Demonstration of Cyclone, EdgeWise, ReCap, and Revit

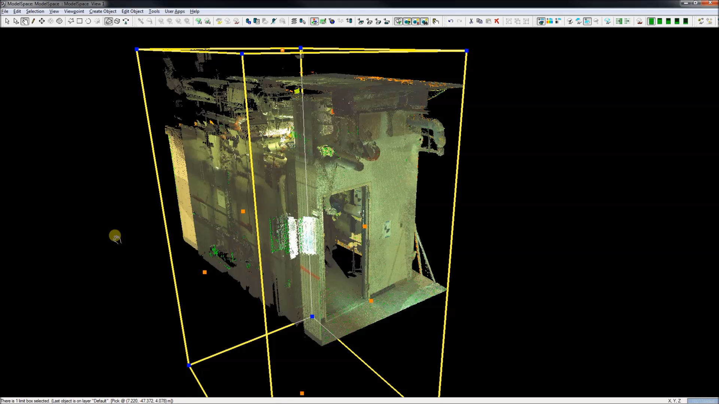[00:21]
Here we start in Cyclone. Cyclone is made by Leica and we can see a
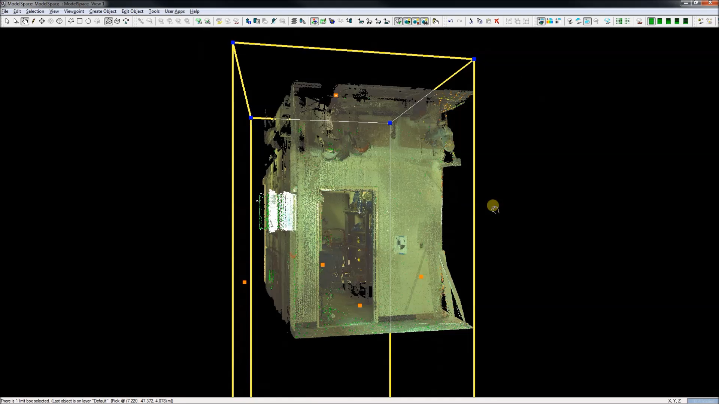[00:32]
section of our scan and I have already reduced it down with the limit box and we can go and look at it and see how it has come in with the scanning software.
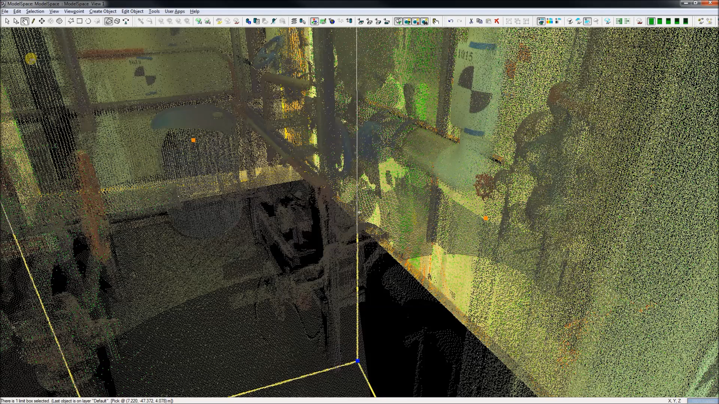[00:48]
From there I export to PTG format which I will then use for import into Edgewise and into Recap.
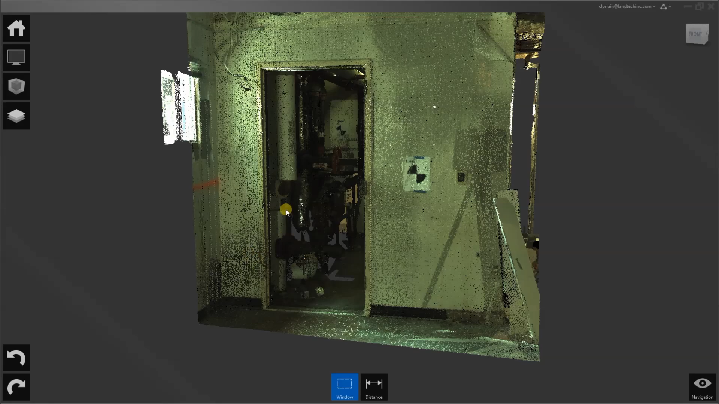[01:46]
In Recap, when I have got everything imported from the PTGs,
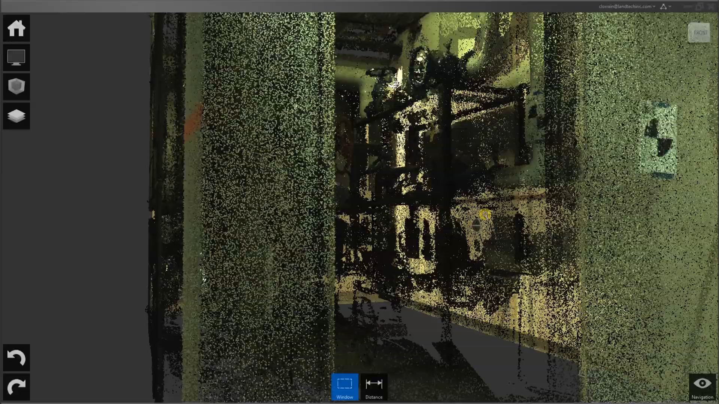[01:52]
it obviously looks a lot like it did in Cyclone.
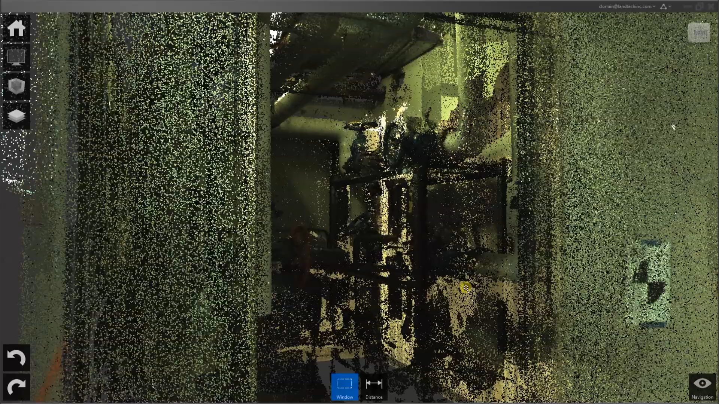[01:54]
From here you can do some further cleanup for going into Revit or whatever else you want to do,
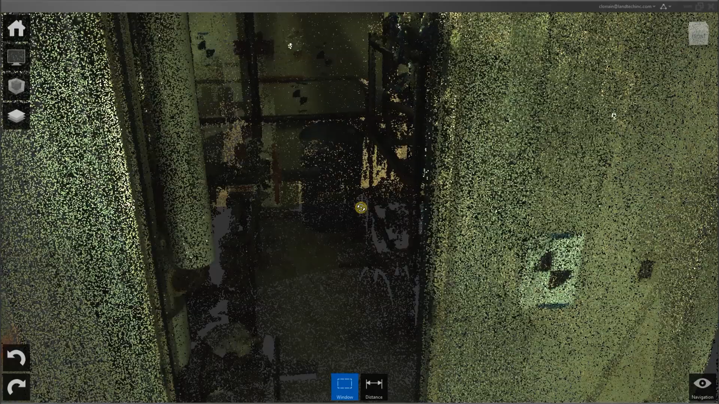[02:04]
export parts of it and do things. But the main thing is this is a good preprocessor from the PTGs to get it ready for import into Revit 2014.
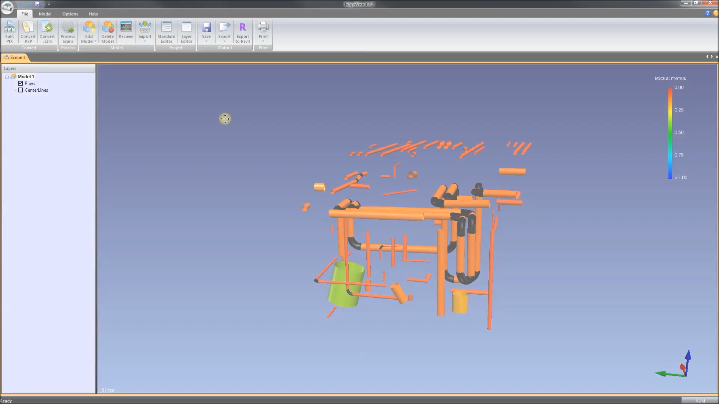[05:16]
To bring this data into Revit, we have an export to Revit button in Edgewise.
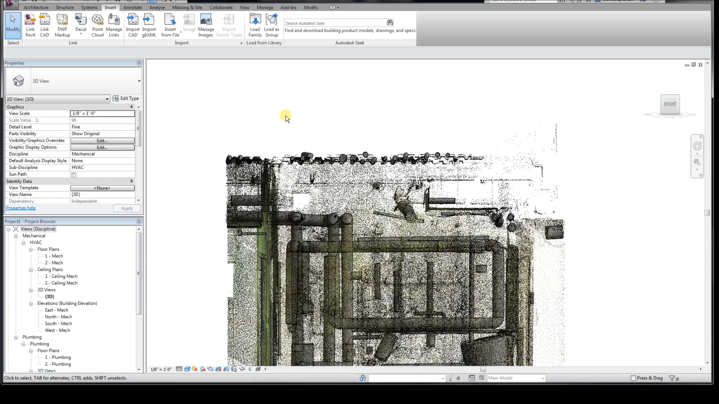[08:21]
Now we see that Edgewise thought that
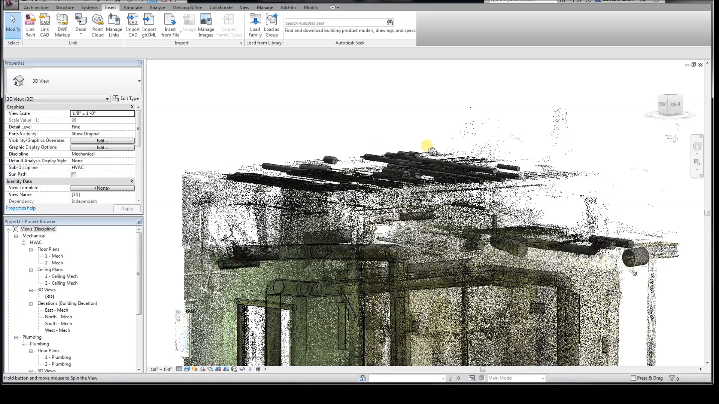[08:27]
a lot of this concrete deck up here were actually pipes.
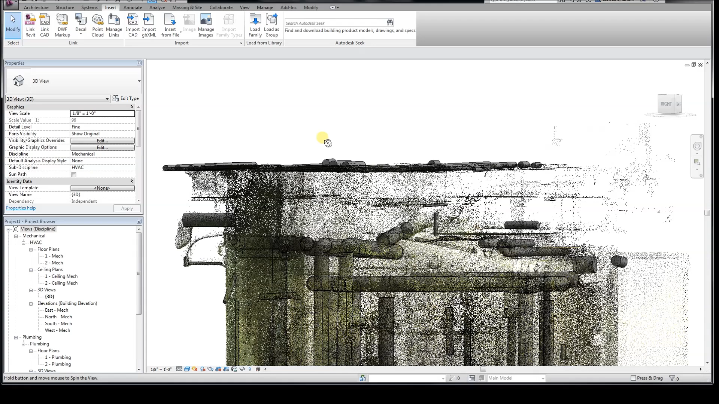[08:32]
It doesn't help as much.
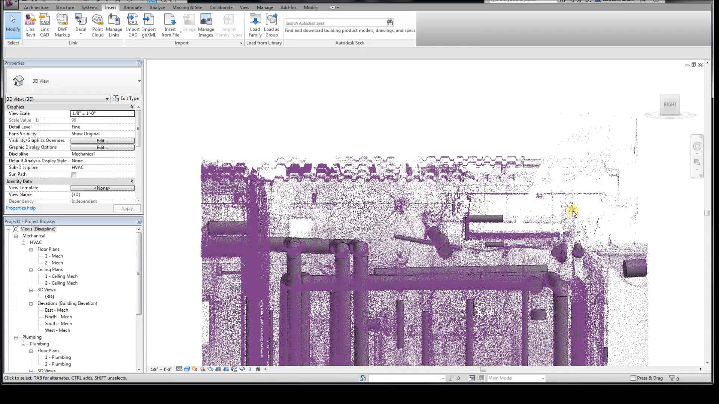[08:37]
Just select them and delete.
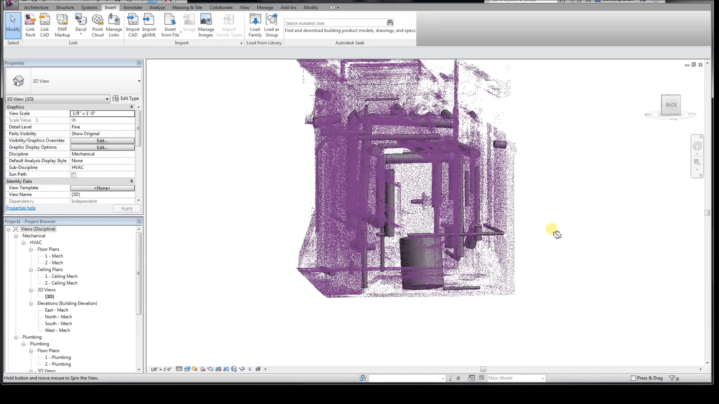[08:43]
And down here we have some more comparison to do.
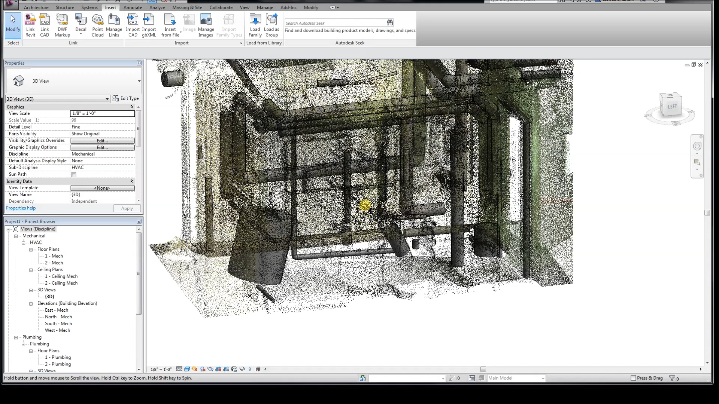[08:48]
I think this is not really a pipe. It's some kind of barrel. I'm going to delete that.
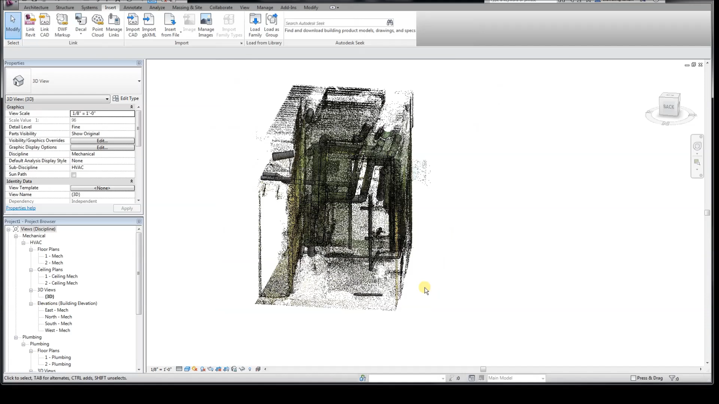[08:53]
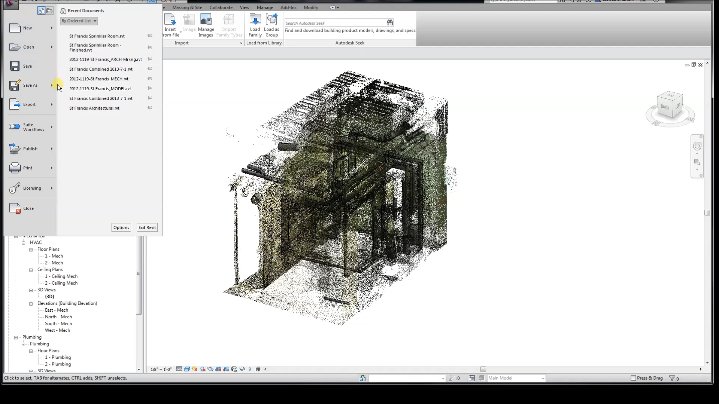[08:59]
Then we can save this to a project file .RVT which
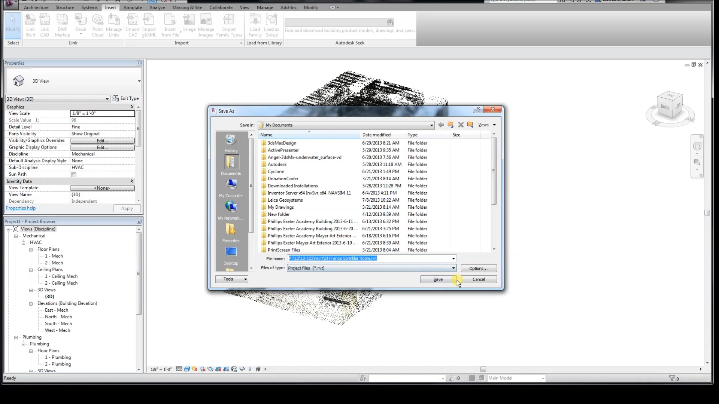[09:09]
will upgrade into 2014 and see how it looks there. I've just upgraded that RVT into 2014 format.
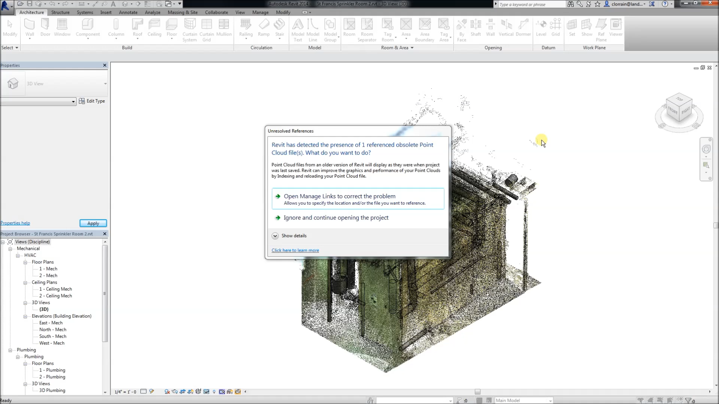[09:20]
Revit is warning me that it has an obsolete point cloud. I could say ignore and I'd say it
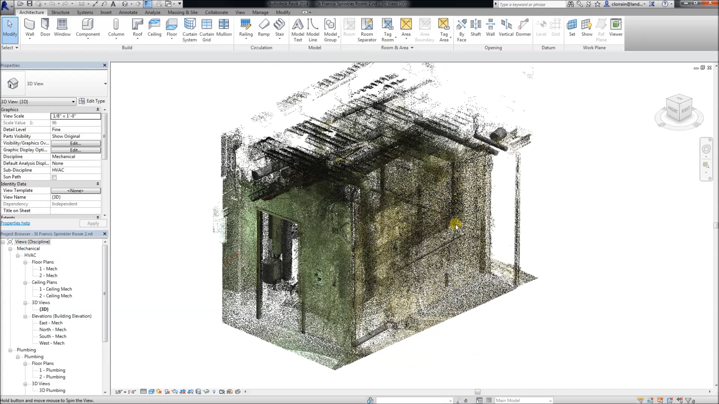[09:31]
looks very similar to how it looked in 2013. Now if we delete this point cloud,
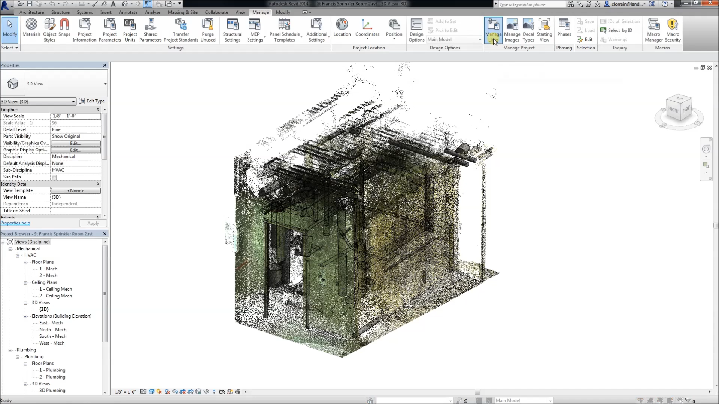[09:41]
I will show you how it looks